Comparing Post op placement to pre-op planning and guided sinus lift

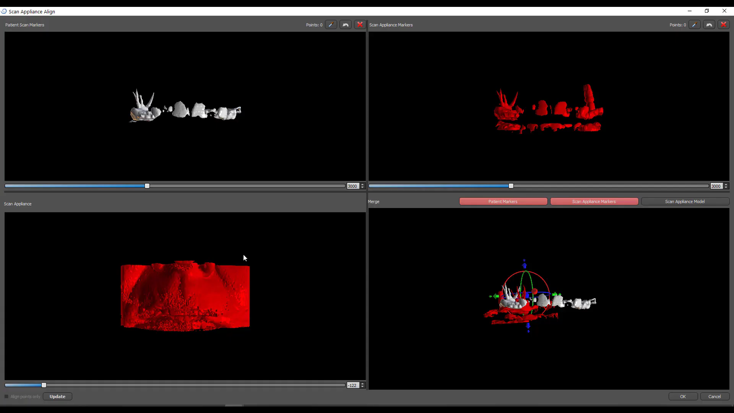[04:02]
OK, so here we go. So again, this is typically for use in pulling in a denture with radiographic markers. You would have the patient wearing it in one scan, and then the denture alone in the other scan. So you've got to think about when you're telling it it's a scan appliance that you're importing, what it's trying to do here is it's trying to reduce the density in both of these top windows such that mainly just radiographic markers show up.
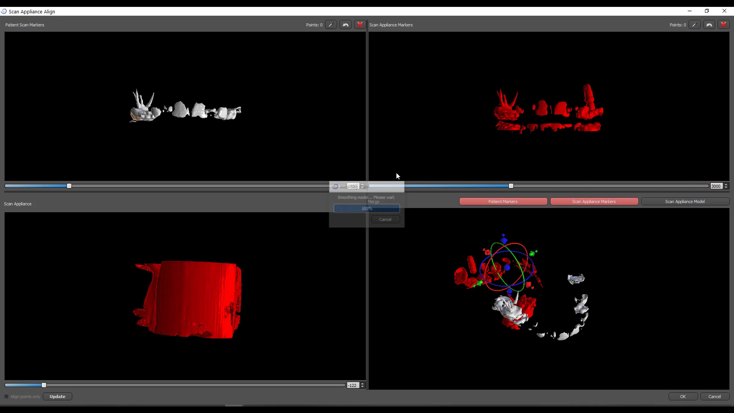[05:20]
Now, be aware this can take, depending on your computer, up to 30 seconds for this to process. I'll time lapse it, so don't get the impression my computer is that fast. OK, so that one's already done, and my goal here is that I'm trying to just get this to where the teeth show up adequately. I think I could go a little bit more. Let's drop down to 1300. There we go, and I like the appearance of that.
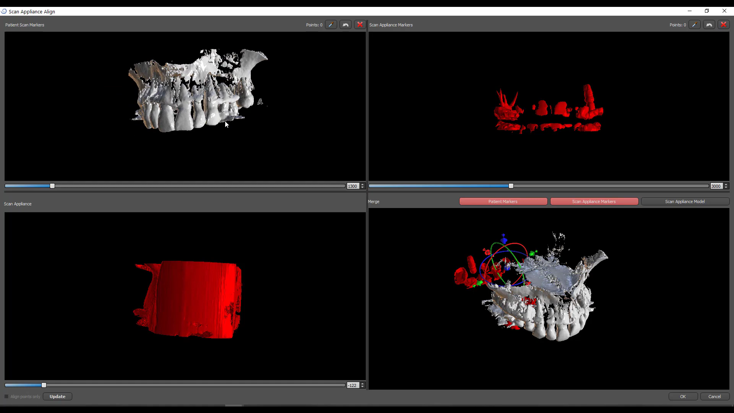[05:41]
The teeth have their full shapes. And so remember, this is the same patient, same volume that was scanned, and so the setting should be pretty similar. So I'm just going to change this to 1300 as well.
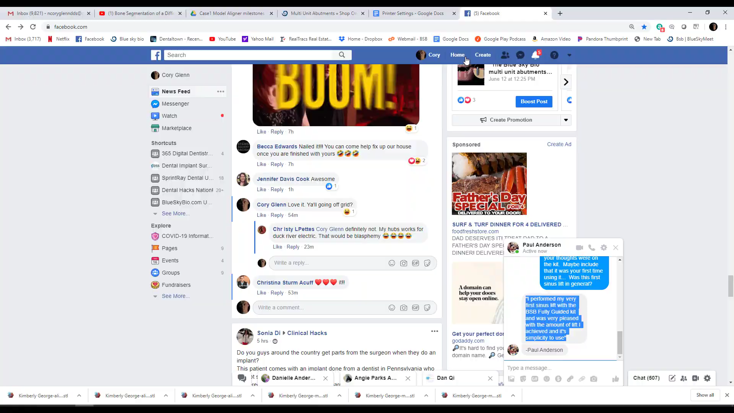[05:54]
OK, so the renderings look very similar here. So now we're ready to stitch them. Obviously, you can see down here in your stitch preview that these are not matched up.
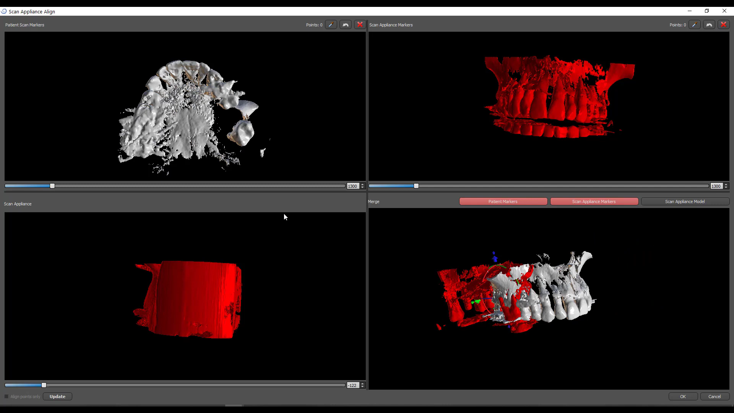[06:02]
And so what I'm going to do here is I'm going to actually go old school and stitch this by points. If you grab right here in the middle, you can maximize these more. And when I'm doing this, I'm trying to orient things in the same relative position and the same level of zoom, and that will assist you in picking the ideal stitching points. And it's also very important that you be as accurate as possible when doing this. I mean, you know, microns matter. So I'm looking for really distinct stitching points,
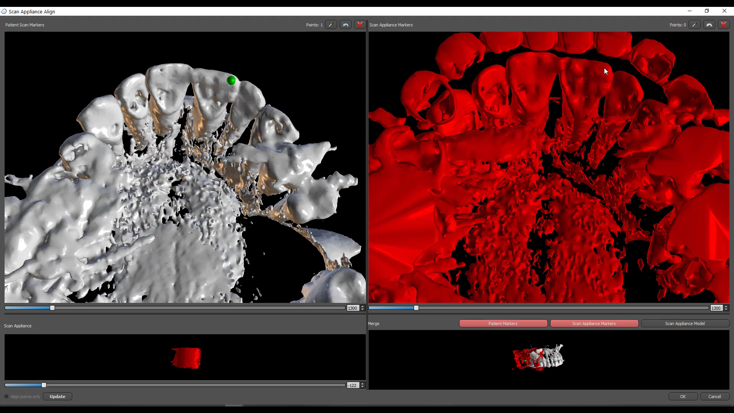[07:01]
But usually I'm looking for cusp tips and incisal edges. So let's put one, I'm holding shift and left clicking, and then I'm going to go to the exact same spot on this model, shift and left click. And I'm going to look for five or six of these spread around the arch as far apart as I can get them so that we get the full arch stitched and not just one area.
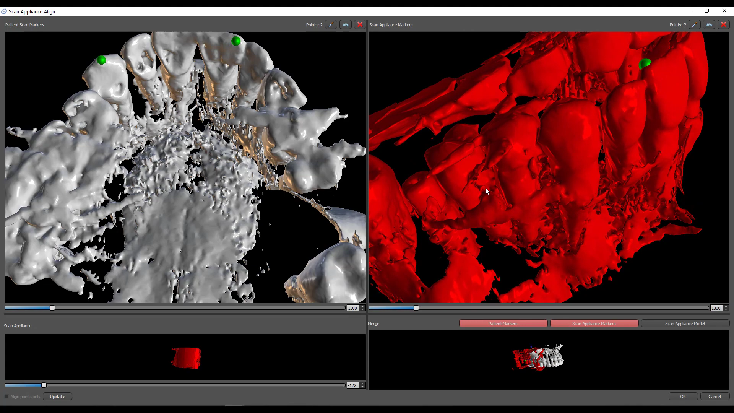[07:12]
So let's look at this model. And let's go right on the peak of that cusp.
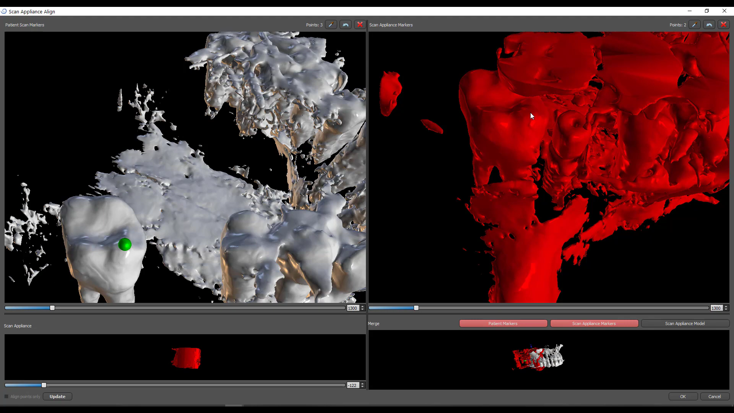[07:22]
And then we need to do some on the other side.